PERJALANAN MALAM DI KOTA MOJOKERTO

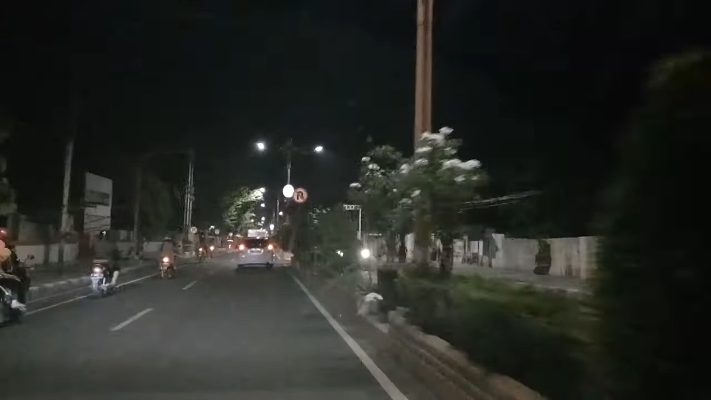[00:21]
merupakan kota bersejarah pada kerajaan zaman dulu kala ya ini saya akan mereview kondisi jalan-jalanan Mojokerto pada malam hari ini bagaimana kalau biasanya kita lewat sini pada siang hari tentunya kita juga kangen malamnya Mojokerto seperti apa mungkin bagi anda-anda yang lagi di luar negeri dan lama tidak ke Mojokerto sekarang mungkin terkangen pingin lihat Mojokerto lihatlah video ini sampai terakhir nanti ya oke
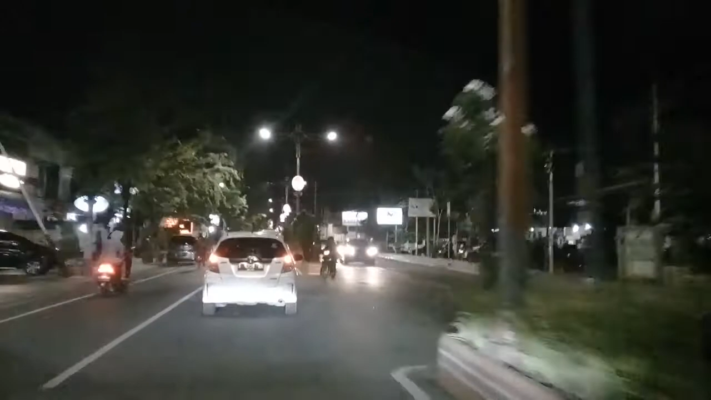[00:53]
kondisinya seperti ini guys ini merupakan Mojokerto di tengah-tengah ini jalan-jalan utama dari Gedek ke Mojocari atau ke Jalan Raya Jumbang Surabaya ini tempatnya di Jalan Pahlawan suasana Mojokerto kalau ini tempat pukul
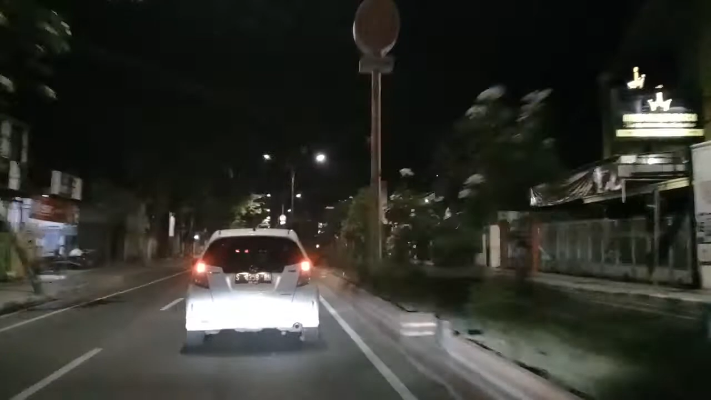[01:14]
setengah tujuh ini cukup lengang ini hari Minggu juga saya juga kurang tahu ini apakah lengang itu karena adanya pengaruh dari pandemi yang sedang mewabah ini atau memang ya seperti itu setiap harinya kota Mojokerto ini yang cukup terkenal bersih dan rapi saya lihat di malam hari juga cantik sekali lampu-lampu bertebaran dimana-mana itu kalau kita lihat di depan juga ada lampu yang bagus di samping kanan di samping kiri di samping kanannya ada
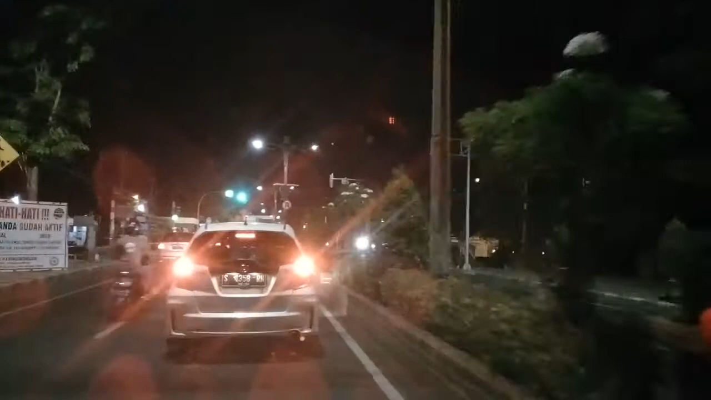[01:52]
sudah bagus saya matikan lampu dulu biar kita kelihatan jelas depannya Hai kota Mojokerto yang mana ini merupakan titik
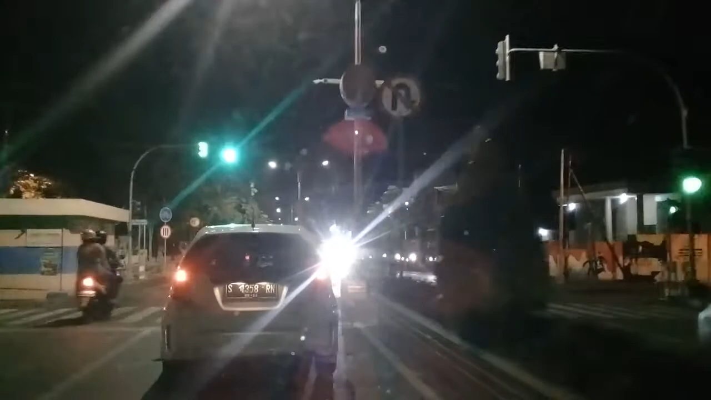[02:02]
peradaban dunia titik peradaban Indonesia yang mana dulu pusat dari kerajaan Majapahit ini memang sampai saat ini ornamen-ornamen dan juga struktur bangunan-bangunan itu masih
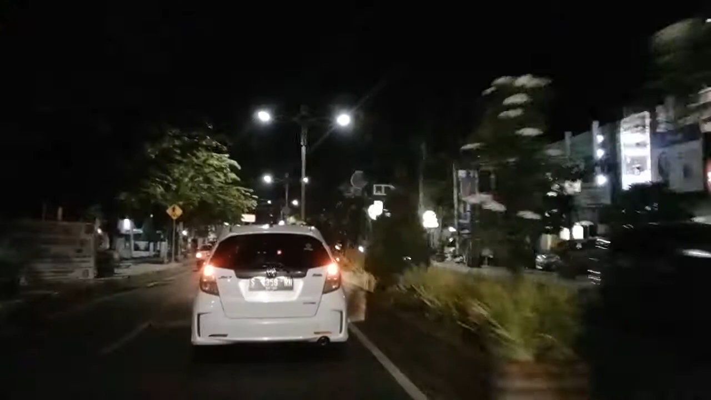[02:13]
mempertahankan dengan ciri khasnya Majapahit kita lihat dari kaburah-kaburahnya yang begitu khas yang masih mempertahankan budaya-budaya Majapahitnya ini ini situasi malamnya itu cukup cukup unik saya katakan unik itu karena banyak lampu-lampu hias yang disitu eh bertebaran bertersebar di seluruh pojok-pojok bangunan dan dan
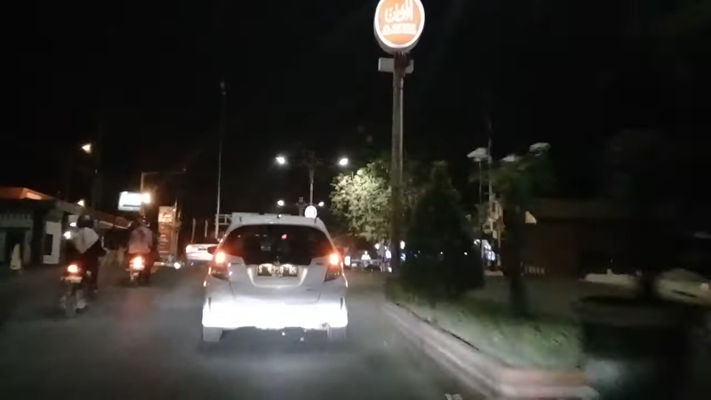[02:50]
mendekati perlintasan kereta api dekatnya dengan apa namanya stasiun kemudian kalau kita ke kanan ini ke matahari matahari Mojokerto itu di kanan cuma saya bukannya mau ke matahari
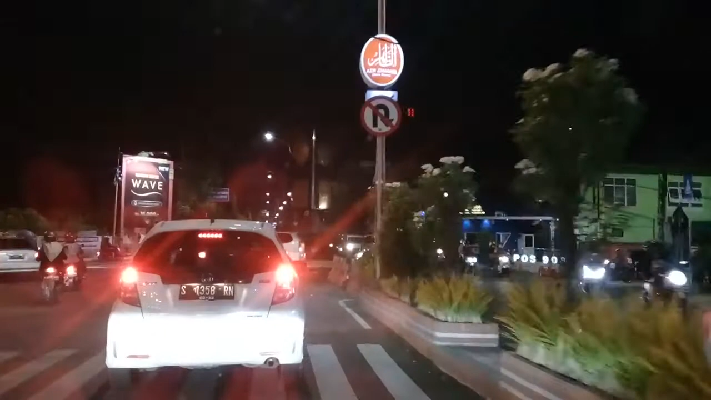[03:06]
karena saya ini perjalanan menuju gedeg nanti nah
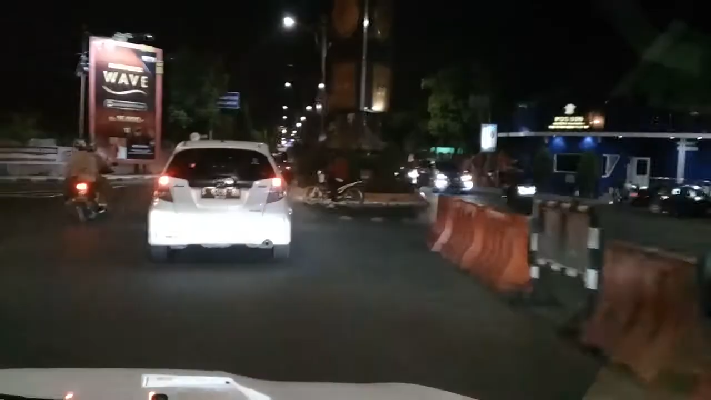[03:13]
ini bundaran di Mojokerto ya ini kalau kita nanti ke kanan itu ke kota tapi sayang nih nggak bisa kita harus belokkan belok dulu itu nanti ke matahari matahari mal yang berada di Mojokerto Mojokerto cukup besar kutanya jadi komplit di pusat perbelanjaan banyak sekali di sini ada matahari
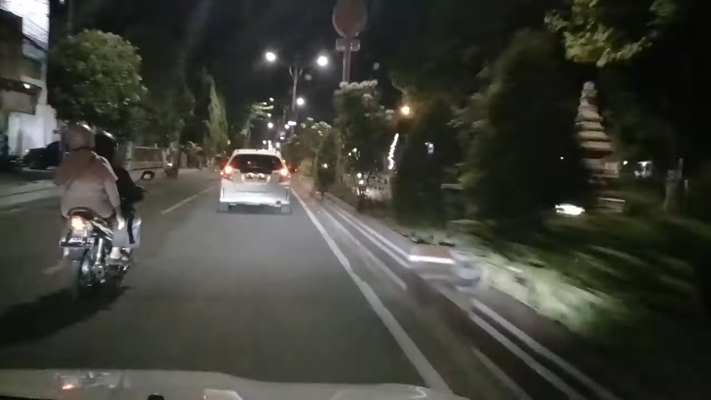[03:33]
ada keraton dan juga memang sangat serta strategis untuk kota Mojokerto ini jadi pangsa-pasar di kota Mojokerto juga bagus terlihat ekonomi stabil
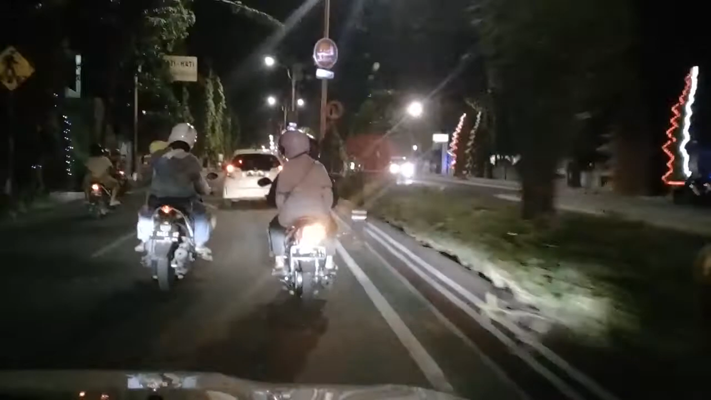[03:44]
ini sudah bagus sekali ya sudah perputaran saya coba ambil kiri saja
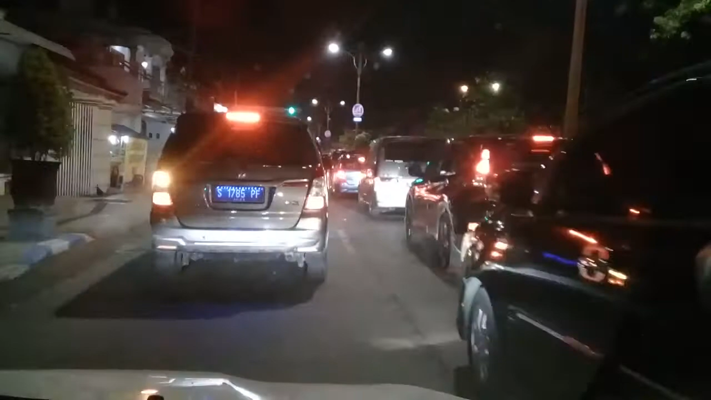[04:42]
merah dan juga situasi kota sore hari ini apalagi ini adalah hari Minggu hari Minggu tentunya orang semua pada berjalanan warung-warung lesehan kaki lima juga banyak kalau di kota Mojokerto kita enggak enggak usah takut kelaparan pasti takut enggak usah kita lost doll saja ini ya ini kamu jangan sampai kita ini terkecoh
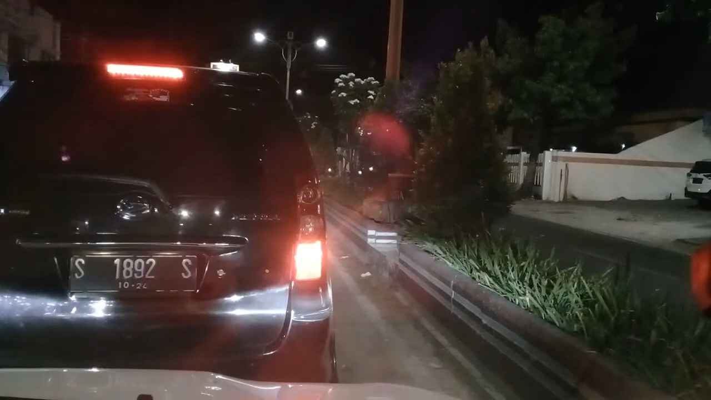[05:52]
jembatan brook ya jembatan berantas kita oke kita jalan lagi
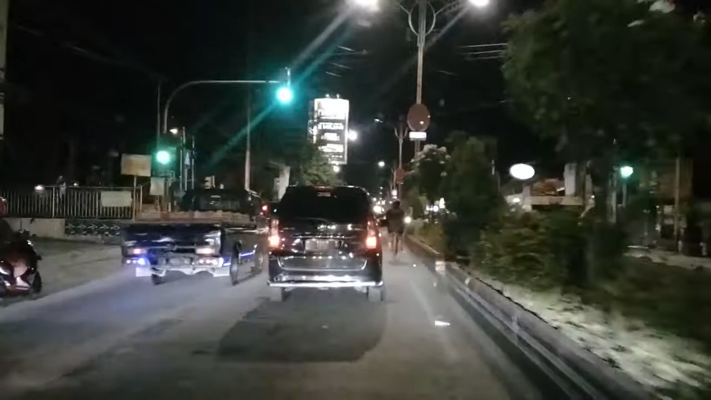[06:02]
nanti kalau kita makan dulu disana ini jalan gajah Mada saya juga sebenarnya mau
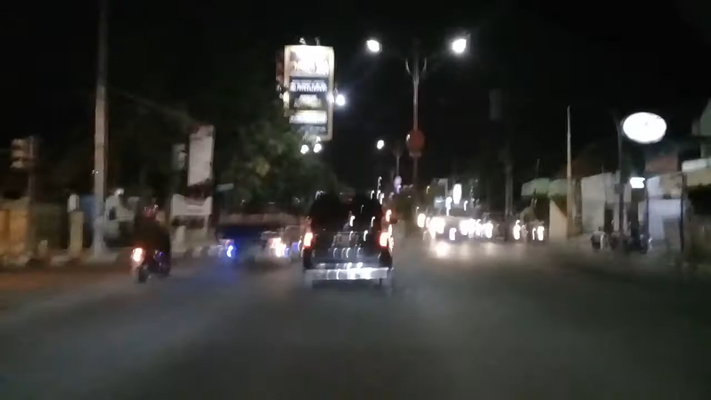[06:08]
mencari makanan khas di Kutama Cokertai Bapak sesuai kalau kurang paham nanti saya coba nanya info-info dari teman-teman oh iya ini nanti kita naik jembatan mbak sini jembatan kita naiknya nggak kita lewati saja jangan-jangan kita naiki
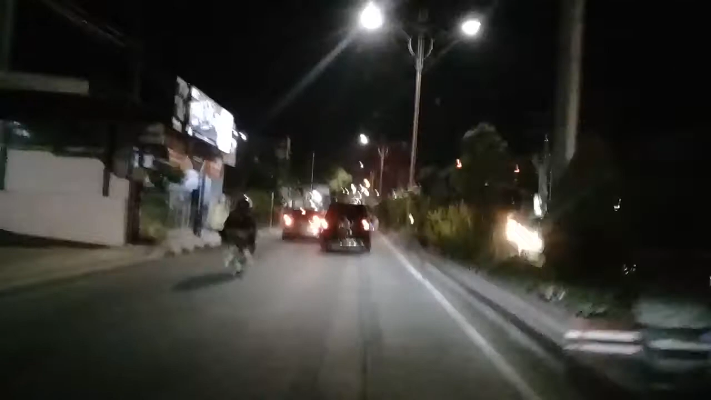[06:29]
ini jembatan ambro ini masih enggak boleh dinaiki jembatan ini dilewati boleh dinaiki tidak
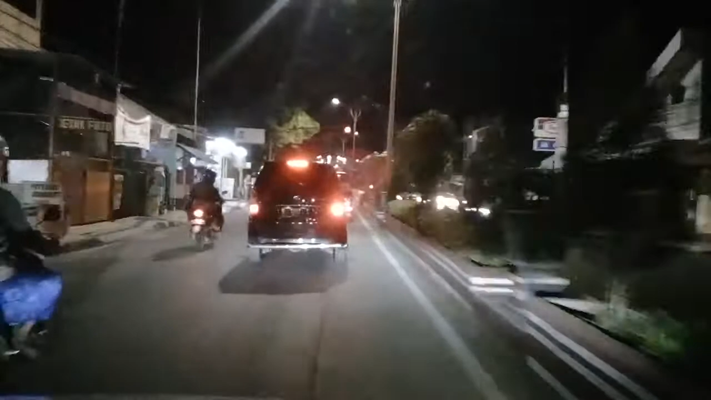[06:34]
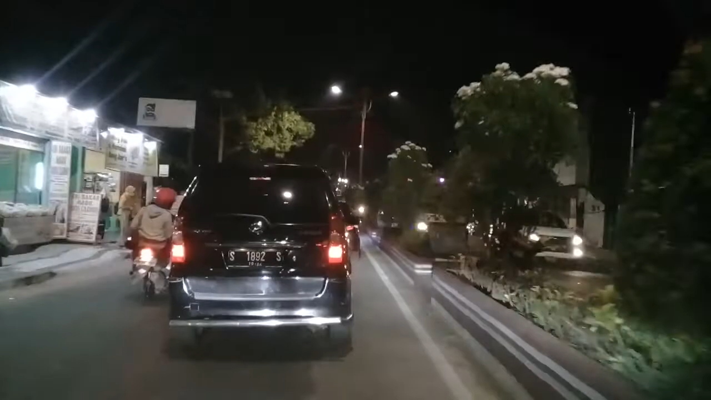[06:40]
kemudian ada ubi ubi madu cilembu saya juga kurang tahu itu kalau bahasa kita bahasa Indonesia yang bagus itu bulat Oh boleh ya ini banyak penjual makanan tapi saya kapok beli disini sesuai mahal memang agak itu ya nggak kurang tahu mungkin kurang terlalu mahal ini kita sudah jangan lupa kalau disini jangan sampai kita mengambil kiri ambil kanan karena
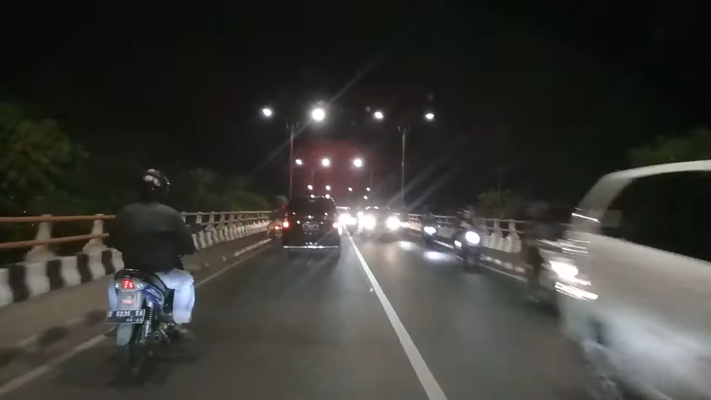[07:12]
kita harus naik ke jembatan nanti arahnya ke Lamongan gedek ini sepatannya luas panjang ini jembatan cukup panjang karena ini jembatan kali berantas kali berantas kali berarti yang perlu dengan mitos dan misteri keadaan ada punya putih di dalamnya konon katanya ini peninggalan Dewi Kisもしuci itu Bonon katanya ini yang menggesursi Dewi Kisici
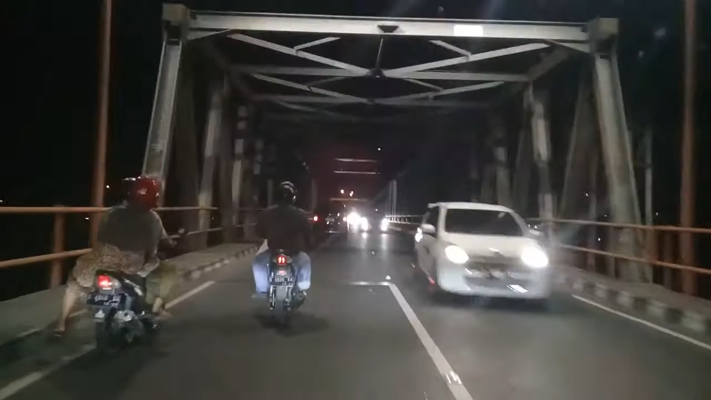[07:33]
melayu selendahin memplek lemah sehingga jadi kali ini itu
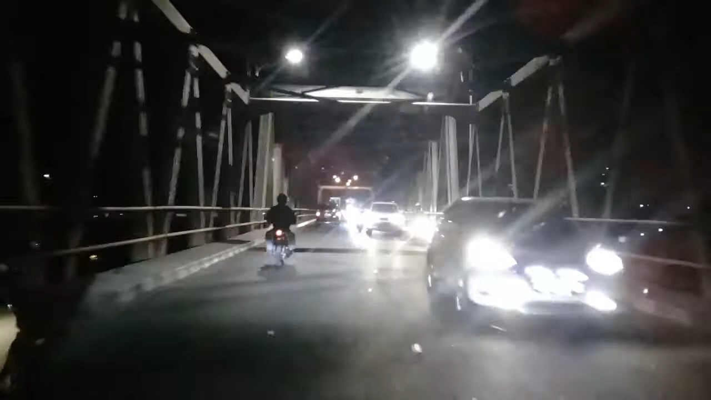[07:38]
infonya sebagian begitu ada juga yang mengatakan JK kali berantas ini merupakan
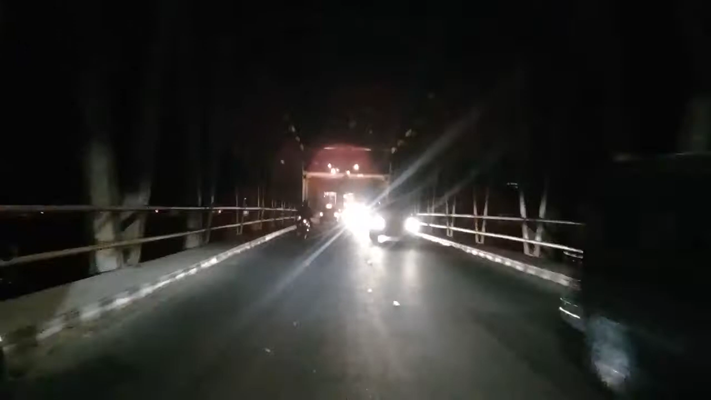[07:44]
pemisahan antara Kahulipan dengan Doho ya itulah katanya info yang kita beritahu dan setelah kita melewati jembatan ini maka kita akan ke Surabaya,
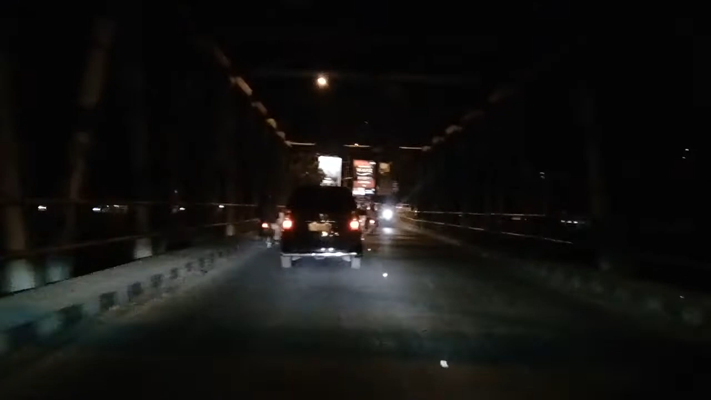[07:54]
Sidoarjo,